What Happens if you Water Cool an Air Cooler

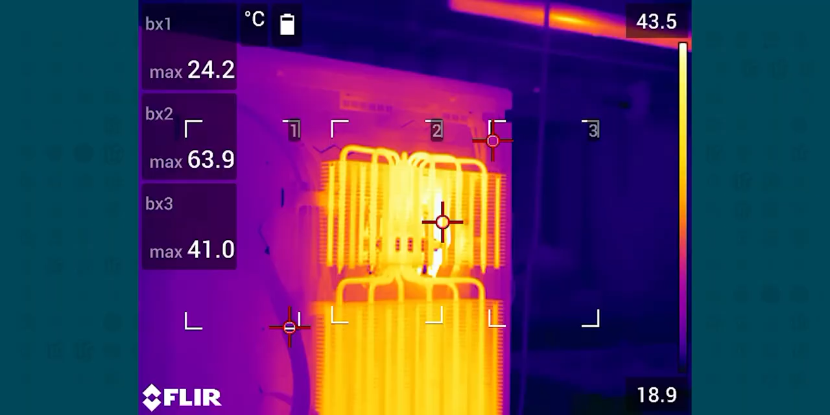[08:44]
On screen: scale top 43.5°C, scale bottom 18.9°C
Right up at the top of those heat pipes there. But you can also really see what a great job heat pipes do of moving heat around.
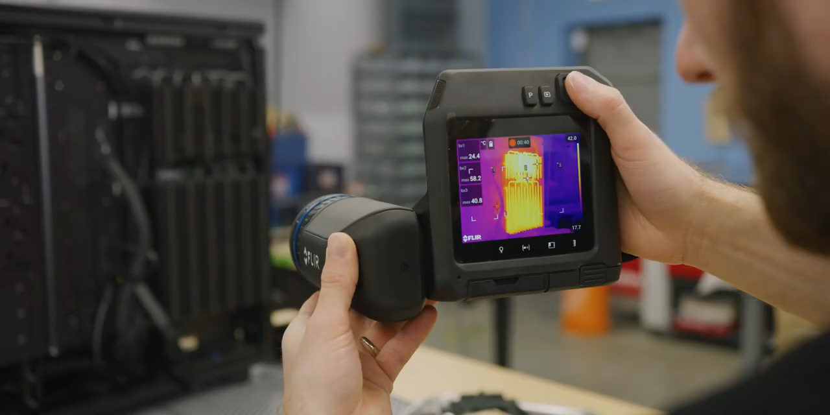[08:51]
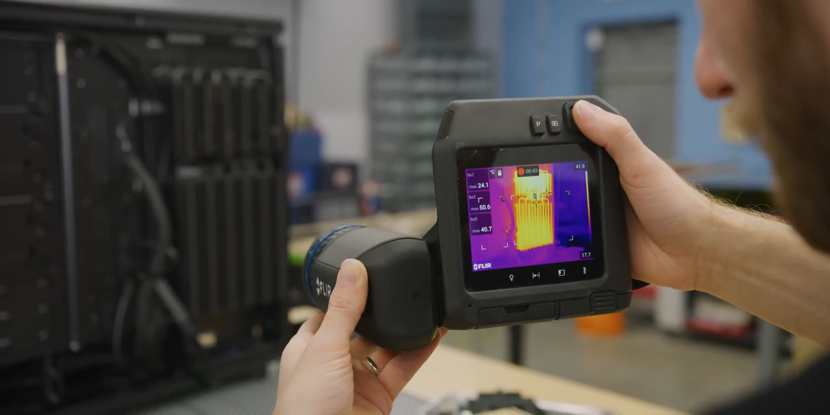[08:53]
It's not that much cooler at the very end of the heat pipe. It's really even.
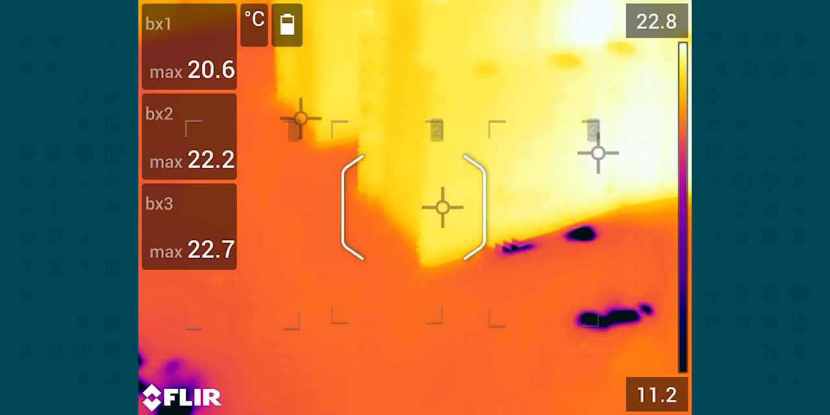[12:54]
On screen: scale top 22.8°C, scale bottom 11.2°C
You can see the very end of the heat sink is a little bit cooler and you can kind
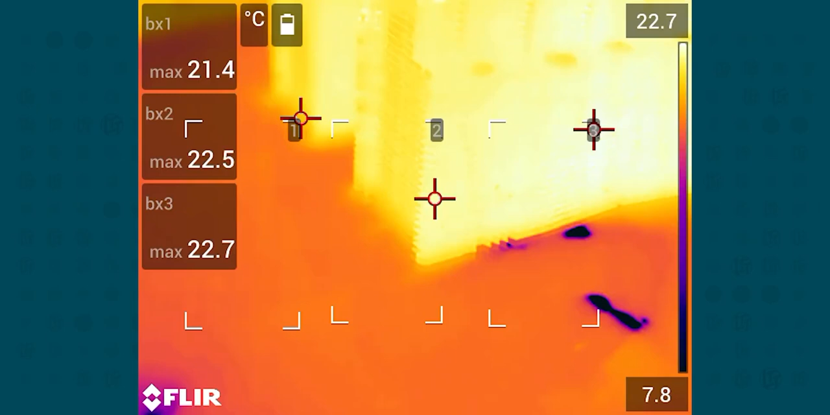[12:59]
On screen: scale top 22.7°C, scale bottom 7.8°C
of see a halo of warmth around it in the water. Hey, Brandon, check this out.
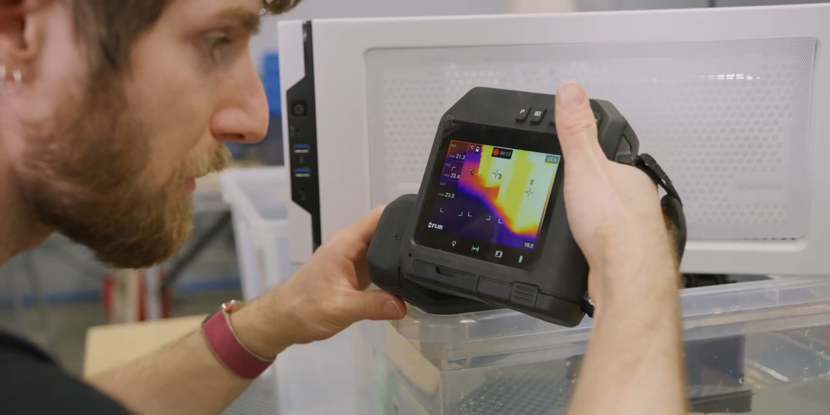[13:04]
We were trying to stick a thermal probe in the water near the heat sink to kind of see how close these values are and it kept reading exactly the same as far away. And what we realized is it takes such a small disruption to move these warm areas